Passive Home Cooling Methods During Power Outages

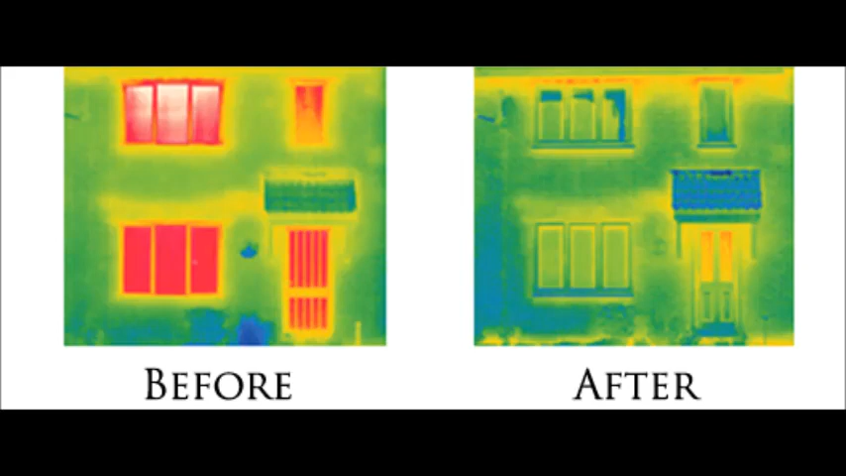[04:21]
Heat not only comes in the windows during the summer, but a huge amount of it leaves your house during the winter. So if you can seal up the windows and use thermal curtains, you're going to see a huge benefit.